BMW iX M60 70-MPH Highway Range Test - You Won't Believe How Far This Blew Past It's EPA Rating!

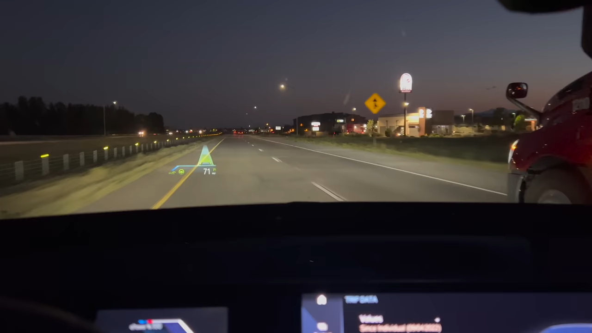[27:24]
elevation it's about as good as we can get in the real world the ix has been popping up various warnings and i believe we're on our final highway leg we're at three percent state of charge surprisingly
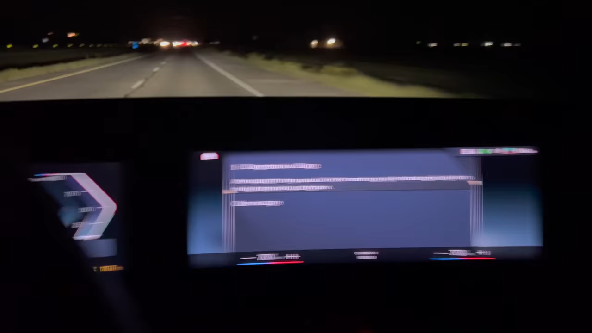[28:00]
now it's still warm out 76 degrees but the battery pack is much warmer than ambient at the moment which means we're really able to stretch and get pretty much everything out of it so i think this
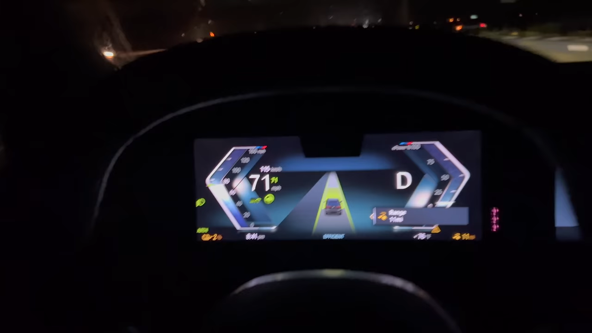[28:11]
is our last highway run two percent state of charge we'll run the battery down on the side roads of course to zero but i think we maximized every last drop of highway driving that we could with
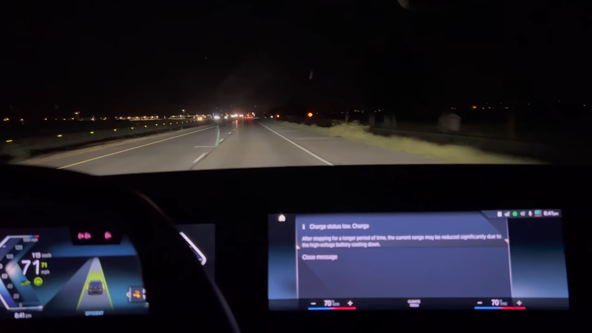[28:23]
really good conditions today and the ix obviously as you know has smoked the epa range i'll give you the official number when we pull off the highway up ahead as to how far we've gone at 70 miles an hour constant and then of course i'll give you uh the full range number once we run the battery down it's still pretty close to highway speeds between 50 and 60 miles an hour we are just about to take our exit you can see we have a slight power cut over here it's just coming off at two percent state
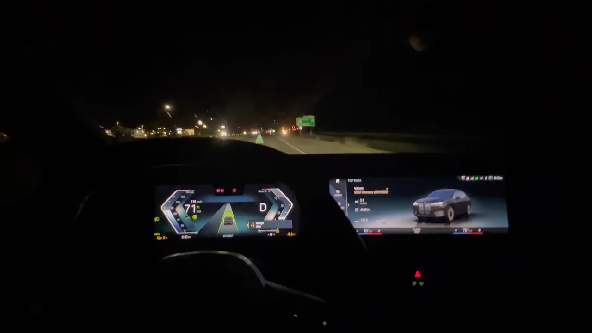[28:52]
of charge two percent state of charge just kicked it off 70 miles an hour 330.7 miles of consistent 70 mile an hour driving i knew this thing would go far i didn't know it would go anywhere near this far this is uh epa range for the 50 not even the m60 and that's combined we just did this highway so now what we're going
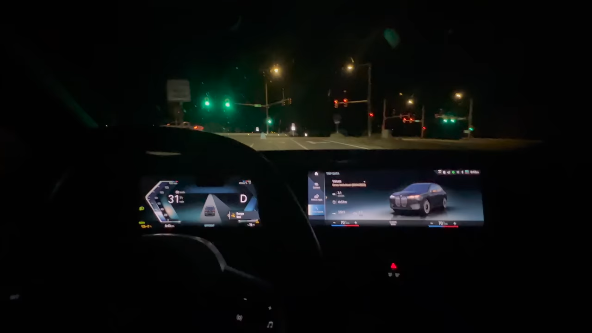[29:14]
to do is sort of regen through the stoplight and we are going to run this battery down on the side roads around the station from where we started now i've never run the ix completely out of charge before so i'm going to be super vigilant with all the gauges try and rely on all the information that it has i'm also going to try and
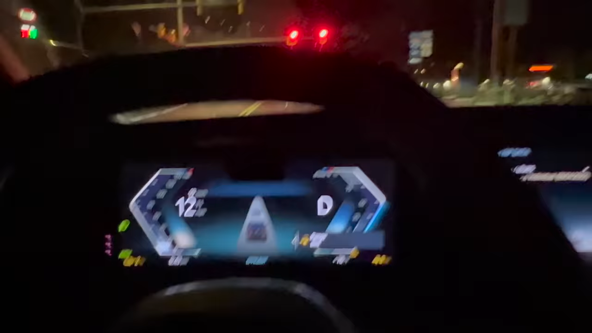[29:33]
use some of the queues i've owned a few bmw i3s in the past and uh try and use some of their knowledge from the i3 days to see if their engineering is the same here i will say you know holding high performance to low battery states of charge is something they did very well in the i3 and here as well again still over 75 percent of available power at two percent state of charge adaptive regen working well there as soon as
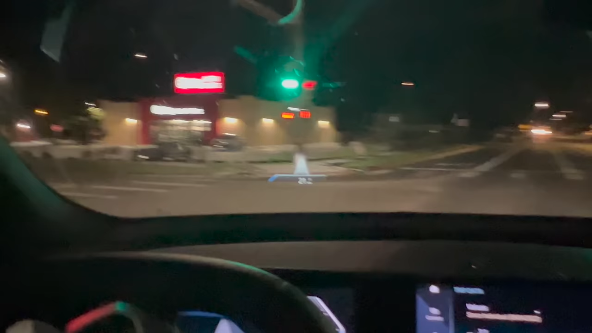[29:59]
that car turned left it actually let me coast a little bit more so that's where we need to end up
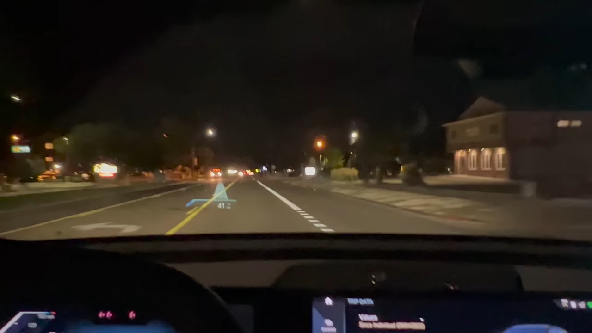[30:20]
up to 55 60 65 miles an hour on these back roads once we get out of this little town and see how far we can go and just shortly after that clip turtle mode kicked on and now our power limitation
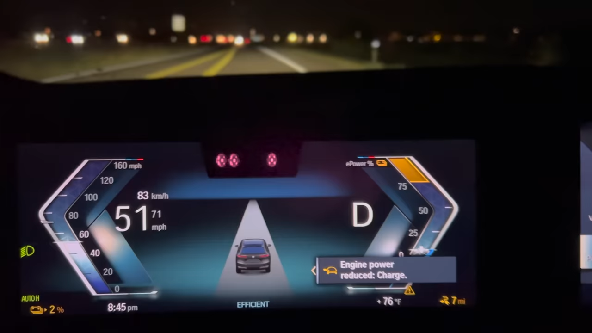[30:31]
has gone yellow but all signs indicate to a um i would say more range left in this thing now it is important to remember this is a fresh car i full charged it maybe for the first time in its life today and this is probably the lowest the battery pack has ever been so it may not be totally calibrated but that's why i'm doing this on back
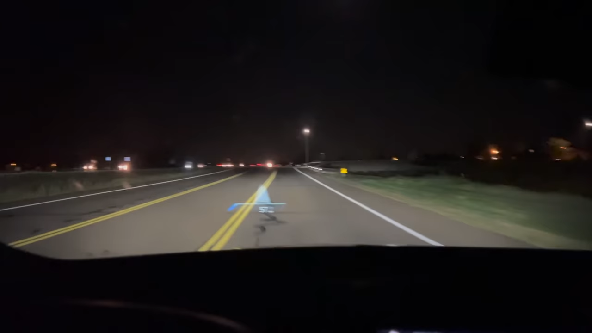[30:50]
roads not on the highway if the car does run out it's not the end of the world we can always call the rivian with a tow strap to pull us into the charging station and there's plenty of shoulder room here so we're out of traffic you know this is scientific as real world as we can get that means we go until the cars pretty much don't want to go anymore but it also means don't try this at home i'm not at home so it's
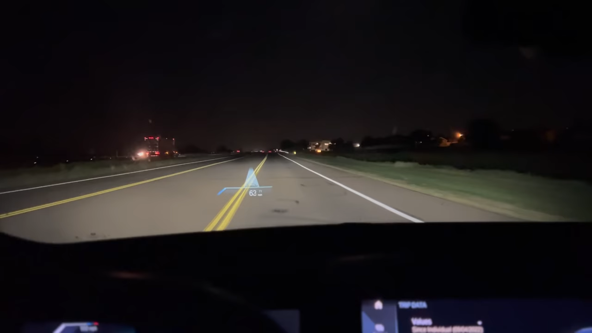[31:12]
totally okay that i'm doing it here oncoming traffic just kidding this is actually just the little side road here so we have one percent state of charge turtle mode of course and the car is still predicting four miles
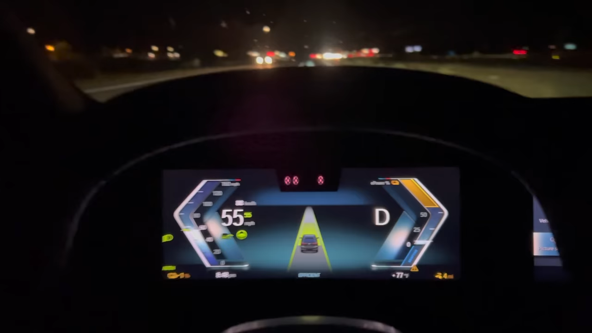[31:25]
remaining you can see our energy limitation
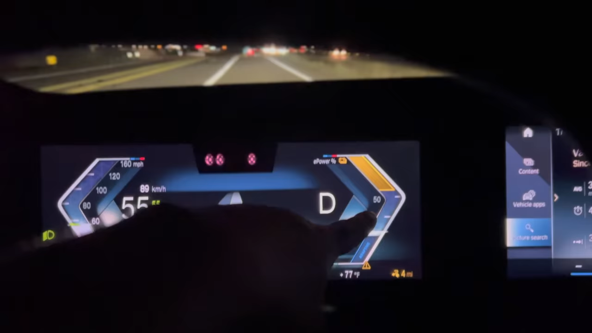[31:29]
is creeping down normally and consistently that's what we've seen from i3 and so yeah i think i'm going to do one more loop on this little road and that should pull us in pretty accurately close to low but again still doing somewhat highway speeds i was doing 65 when we hit uh deep into one percent i just dropped it to 55 miles an hour and of course i'm going to have to go a little bit slower till we loop around but i think i'm going to make a u-turn here and go back up to that exit because yeah i mean we're not out of juice
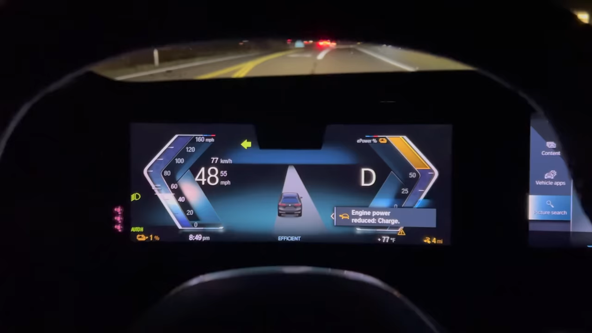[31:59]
yet so let's keep going till we're out nice model 3 performance in front of us there well this is getting a little bit spicy
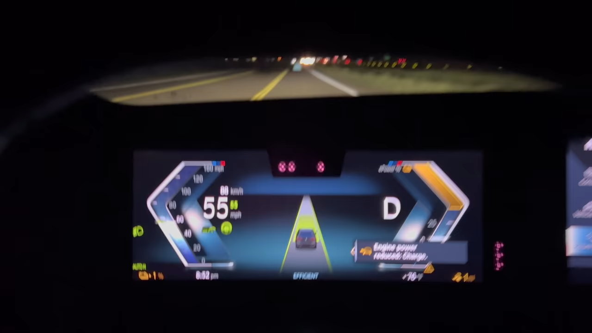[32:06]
we have one mile of range remaining and i'd say we have a little bit more than one mile to go to get to the charger uh you can see our power meter has cut down to less than 50 percent now and now it's all about just making it back to the charger the nice thing about the ix is there's very little it it seems rolling resistance it's quite aerodynamic so like when this thing dies it just coasts or i should say when i put it in neutral it's pretty impressive especially considering it's the m60 with the 22 inch